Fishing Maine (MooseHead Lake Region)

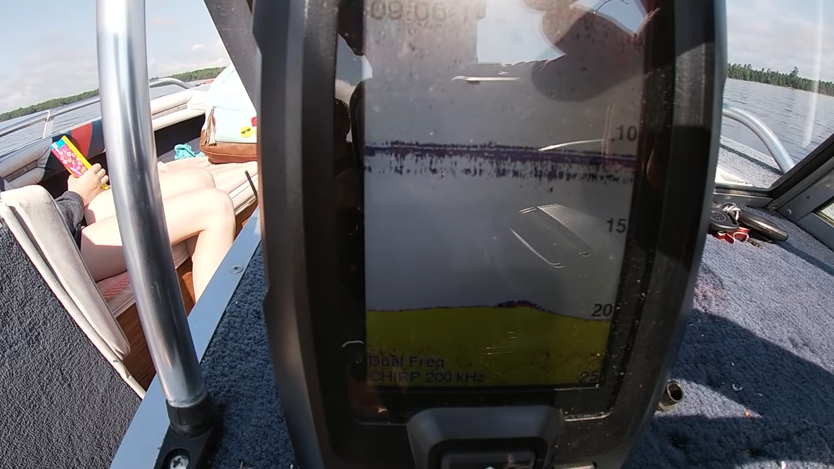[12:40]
Marking some fish. Small one up there. Stuff like that. But, yeah. We're fishing. Tell me you're an Indian pond. Yeah. I already said we're an Indian pond.